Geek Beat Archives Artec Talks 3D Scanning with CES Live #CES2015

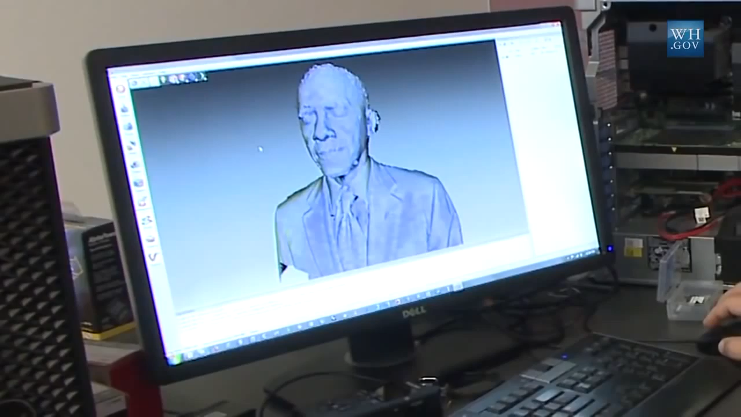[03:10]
Yeah, actually you saw that two people in the team who are capturing Mr.